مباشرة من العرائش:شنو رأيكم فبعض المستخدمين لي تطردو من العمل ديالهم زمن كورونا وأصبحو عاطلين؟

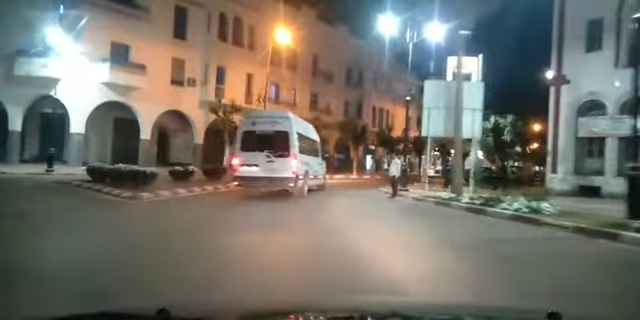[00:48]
يشاهدونا في هذا البث المباشر والحصري مباشرة من مدينة العرش.
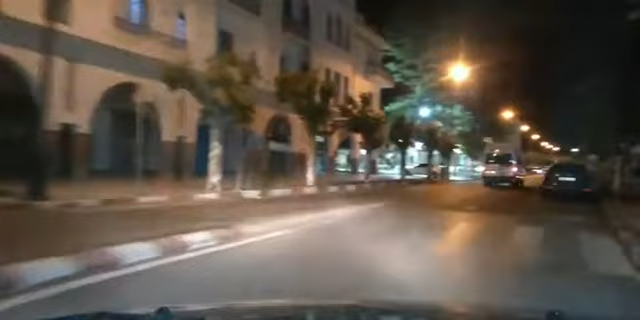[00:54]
إذا أنا مباشرة متتبعين الأوفياء، نتمنى أن الجميع يكون على ما يرام في هذا البث المباشر والحصري مباشرة من مدينة العرش. أجواء جميلة الآن بمدينة العرش.
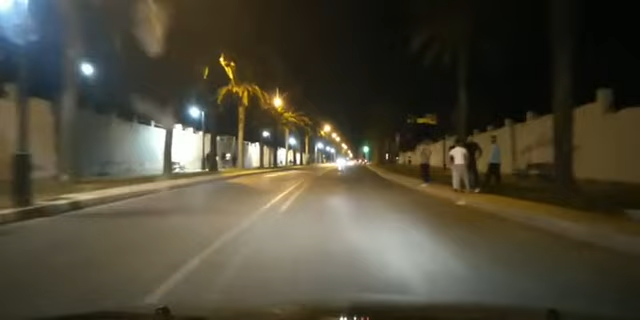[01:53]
سعاد مرحبا الأخت سعاد وتحياتي لك في هذا البث المباشر والحصري مباشرة من مدينة العرائش في الجولة المسائية عبر شوارع وأزقة مدينة العرائش. نشوفوا الأجواء كيعملة في مدينة العرائش، كيعملوا انتم بعدها مزيانين الأمور على ما يرام. نتمنى أن الجميع يكون على ما يرام. دنا مباشرة متبعين الأوفياء مباشرة من شارع محمد الخامس بمدينة العرائش في الجولة.